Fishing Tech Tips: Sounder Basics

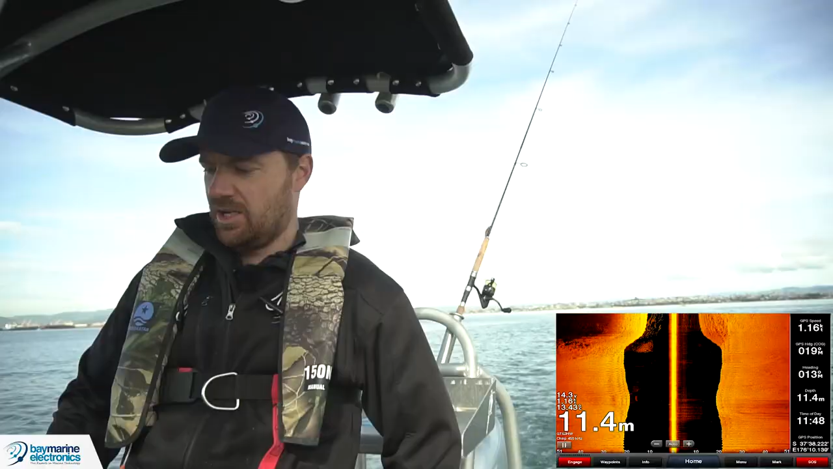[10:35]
On screen: depth 11.4 m
Okay, so where your regular fish finder and down view are a little bit limited because they're only looking directly below the boat or within about 45 degrees, side scan, side view can be much, much more powerful because it's looking out towards the side.
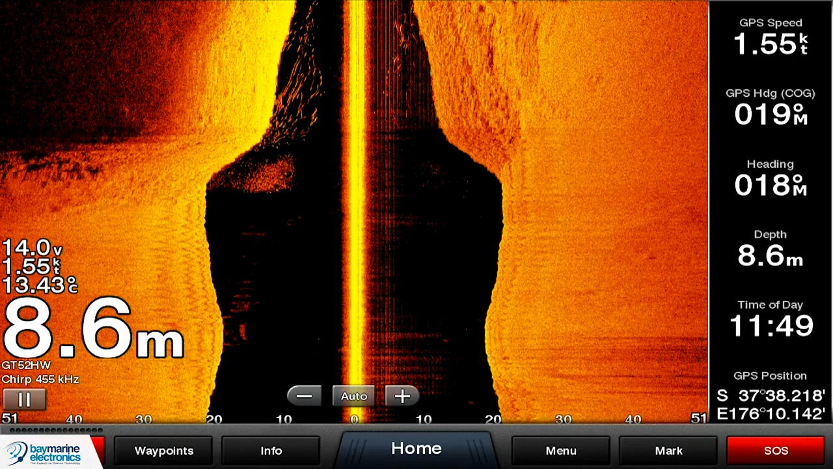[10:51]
On screen: depth 8.6 m, water 13.43°C
So even if you're not running directly over something, it'll pop up quite nicely on the side scan.
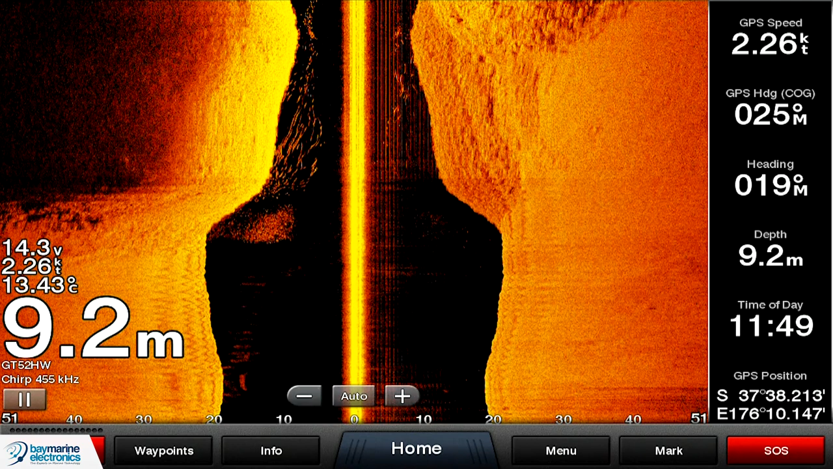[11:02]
On screen: depth 9.2 m, water 13.43°C, speed 2.26 kn
So we've got a good visualisation of this happening right now, where to the left hand side of the screen, we can actually see some fish and also some fowl ground coming up there. You just saw the zoom change then. So we can see there's fish there on the left hand side of the boat. You can quite clearly see that fish sign. They're right next to the drop off of the rocks. And you can also see the rocks and stuff.
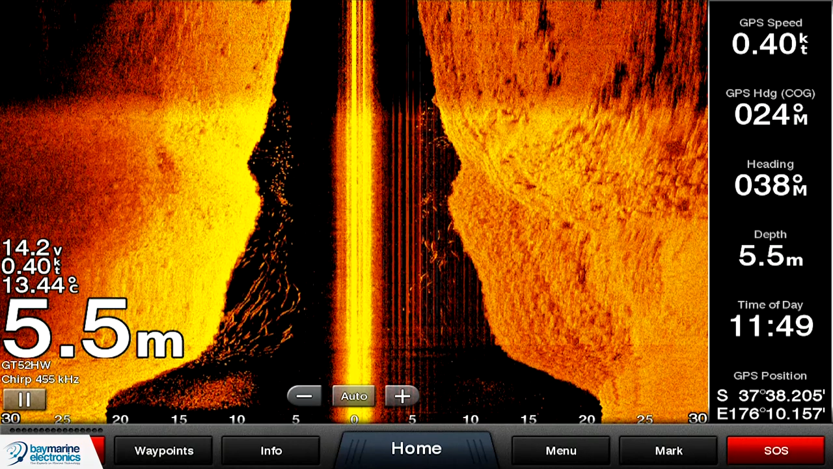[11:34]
On screen: depth 5.5 m, water 13.44°C, speed 0.40 kn
So in my mind, the side scan is a much, much more powerful tool than the down scan imaging. They're both designed to find fowl ground on the bottom.
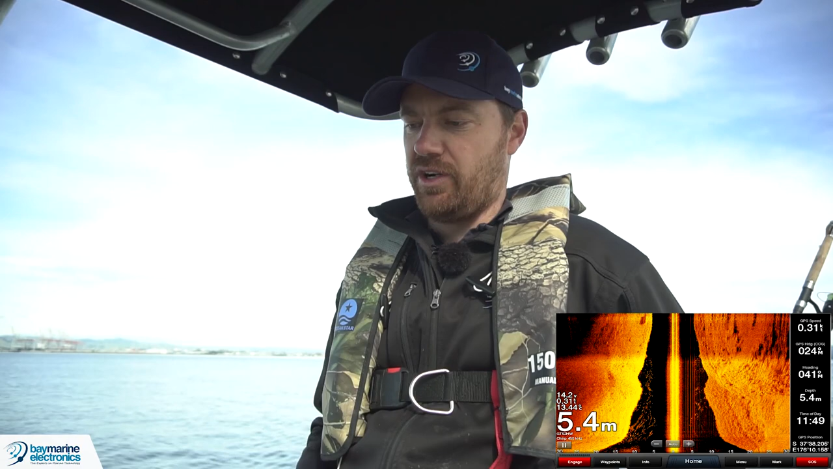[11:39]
On screen: depth 5.4 m
But with the side scan, you can see so much more, just so much larger area.
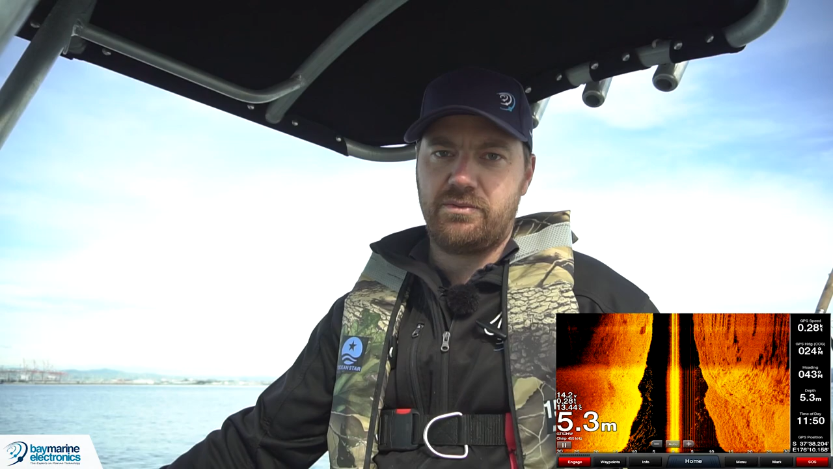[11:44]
On screen: depth 5.3 m
Here's another area where the side scan can be quite handy.
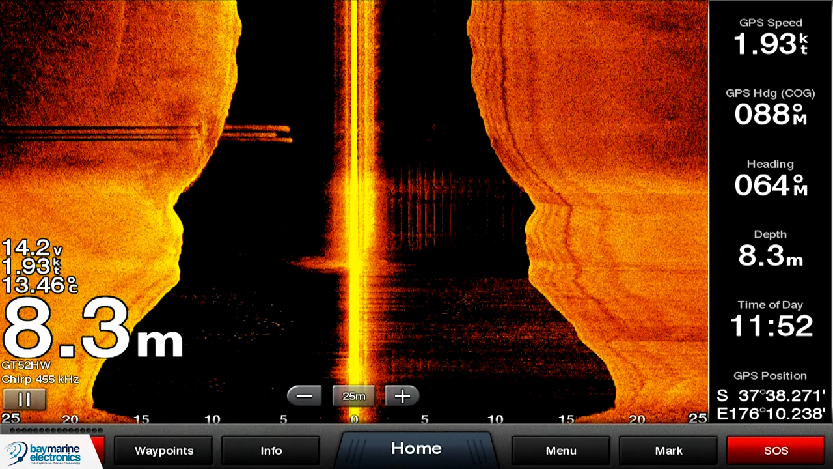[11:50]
On screen: depth 8.3 m, water 13.46°C
We've just gone past a harbour marker and I can tell you now there's no fish around it. Because the side view will clearly
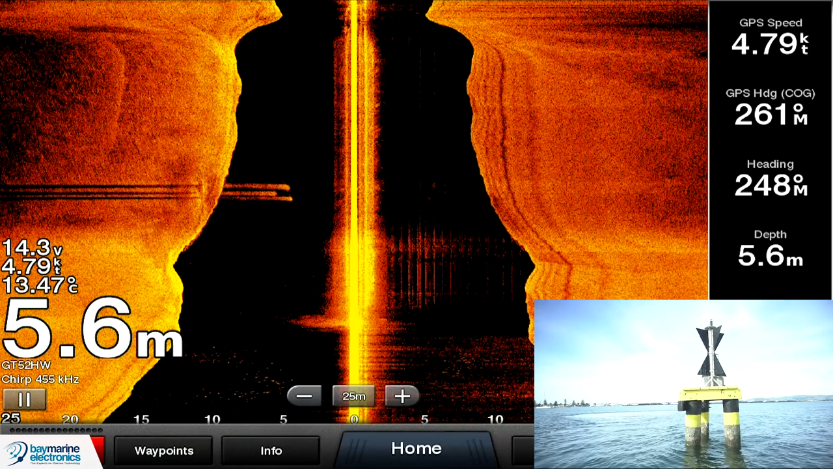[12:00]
On screen: depth 5.6 m, water 13.47°C, speed 4.79 kn
show the fish sign that are around that particular harbour marker. You can see the harbour marker there on the left. You can see the shadow behind the harbour marker. But you can't see any fish sign there.
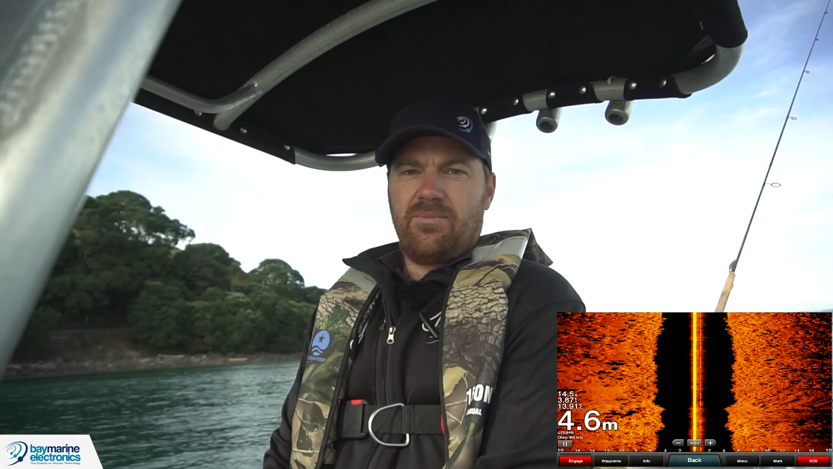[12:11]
On screen: depth 4.6 m
So I said earlier on that the side scan is more designed for spotting bits of fowl ground than
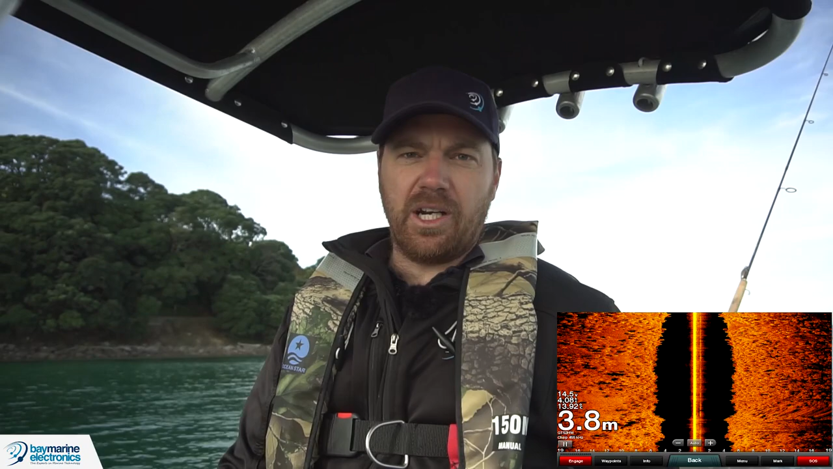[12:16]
On screen: depth 3.8 m
it is for fish because of the very narrow forward aft beam width. And so this is basically what the fowl ground will look like. We're currently going out the harbour entrance.
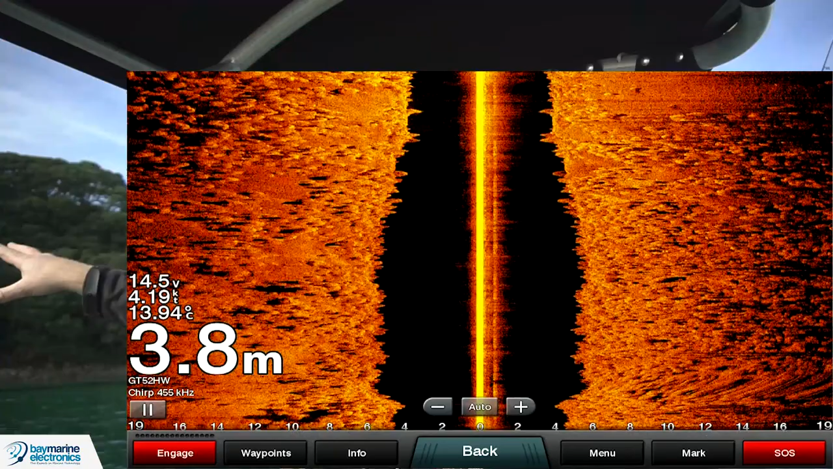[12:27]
On screen: depth 3.8 m, water 13.94°C, speed 4.19 kn
And you can see the boulders up on the shore, they extend to beneath where we are here.
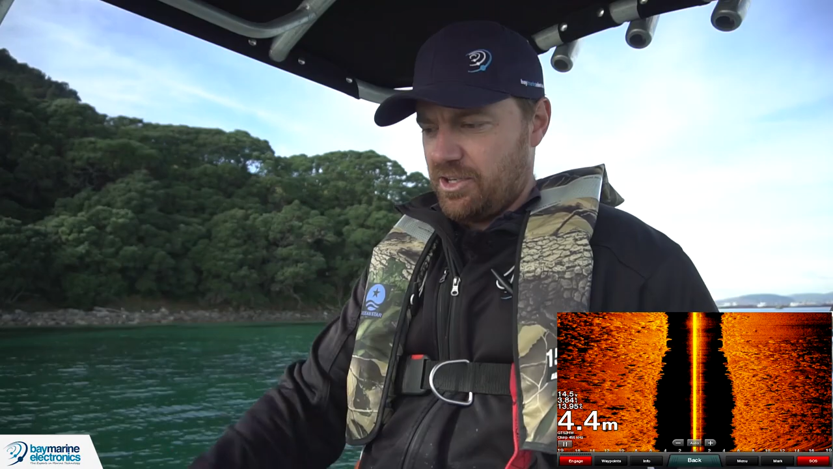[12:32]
On screen: depth 4.4 m
And you can actually see the boulders on the side scan and that's basically what you're looking at. And then of course to the right hand side here we've actually got a couple of sandy areas and they appear smoother so
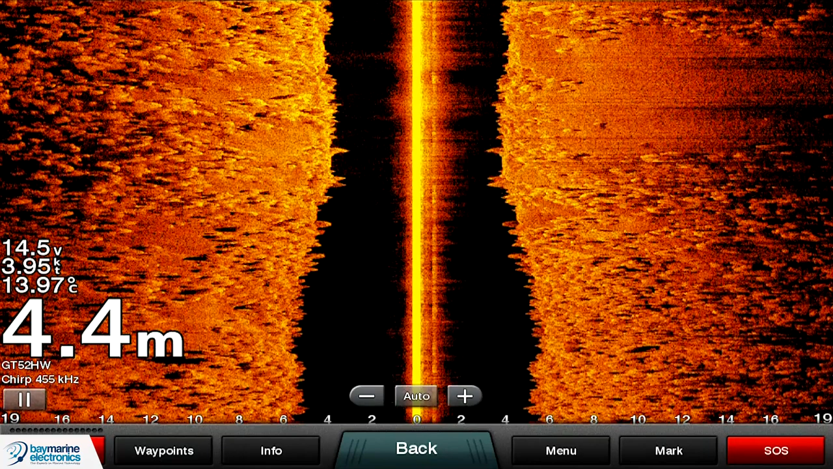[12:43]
On screen: depth 4.4 m, water 13.97°C, speed 3.95 kn
not the same kind of mottled look as what the bouldery areas are.